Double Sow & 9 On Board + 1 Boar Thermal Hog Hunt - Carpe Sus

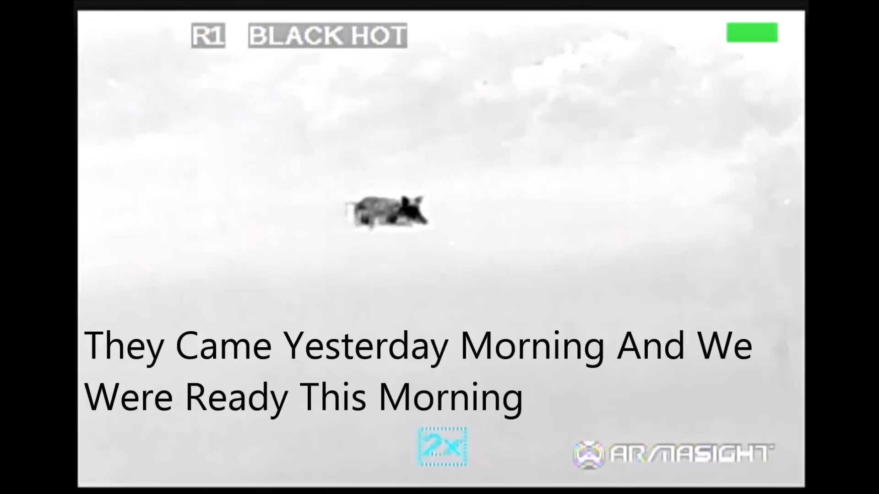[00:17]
Oh, there's another one, there they go.
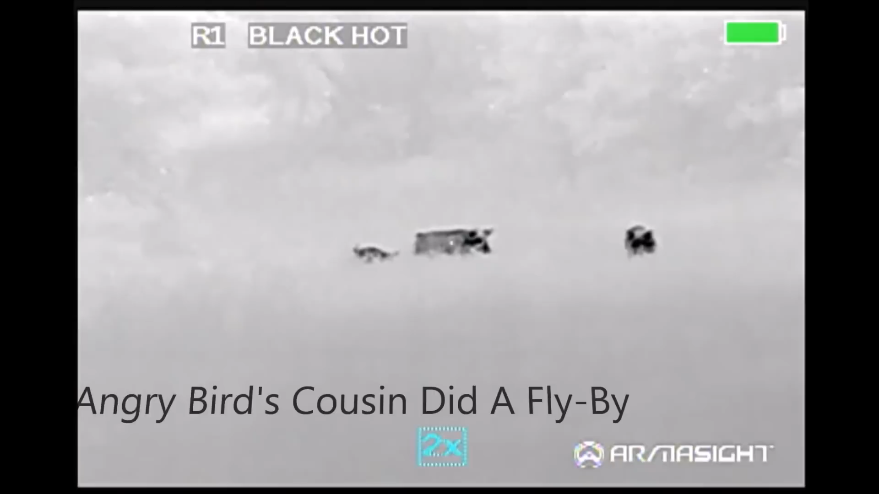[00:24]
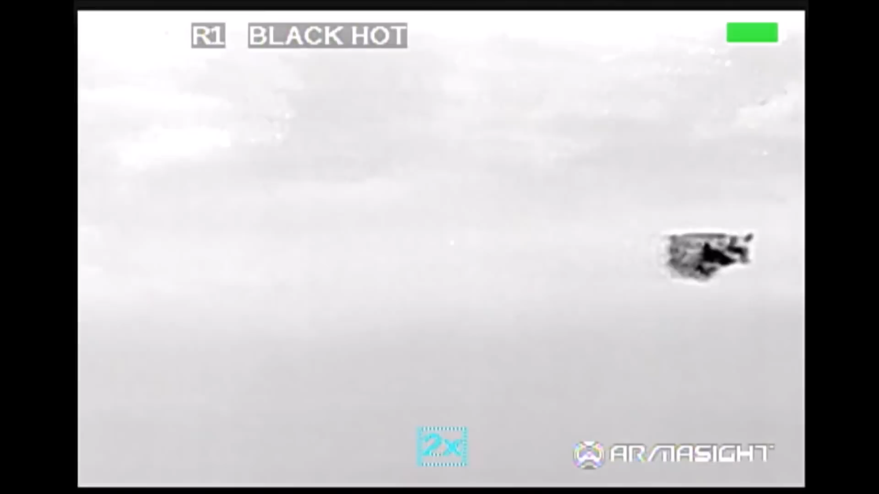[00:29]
Did you see the bird fly by?
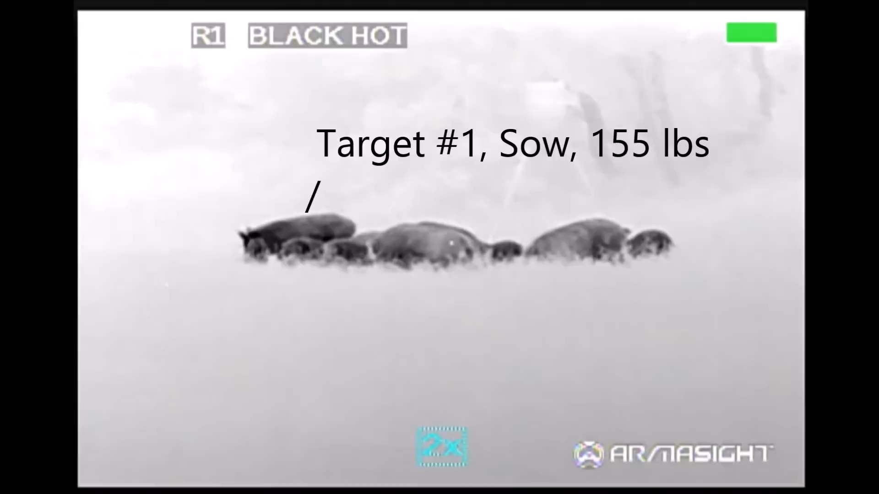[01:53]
Can you see the big one on the left in the back? Can you shoot it? Tell me when you're going to get ready.